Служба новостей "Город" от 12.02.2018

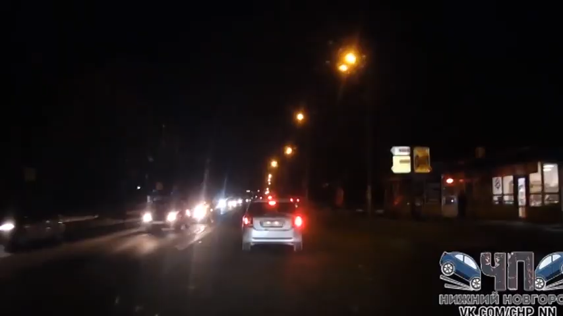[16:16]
Спорное ДТП с машиной скорой помощи случилось на улице Циолковского. Водитель неотложки решил проехать между двумя рядами машины. В это время автомобилист из легковушки стал перестраиваться и вильнул влево. Произошло столкновение. Мнения очевидцев относительно виновника данного ДТП разделились. Шесть человек пострадали в ДТП на проспекте Гагарина. Авария случилась вечером. Водитель автомобиля «Датсун» не справился с управлением, вылетел навстречу и врезался в «Ниссан».